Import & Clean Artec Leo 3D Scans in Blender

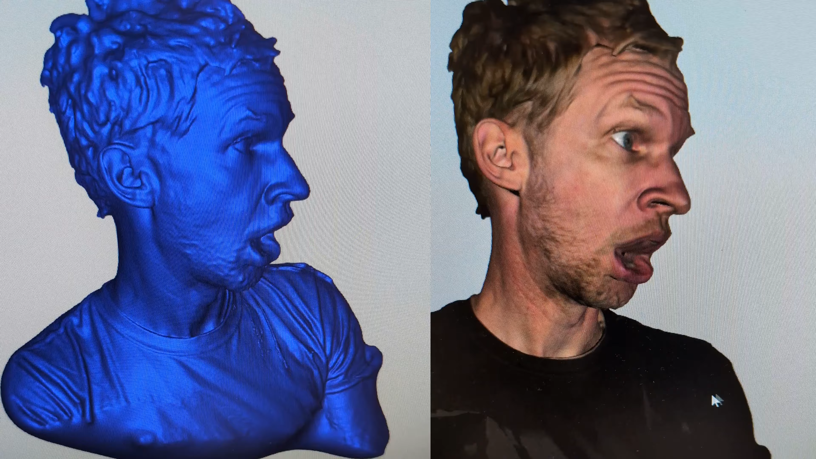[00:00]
In this Blender and 3D printing tutorial, I'm going to show you how to import a structured light scan from an Artec Leo scanner.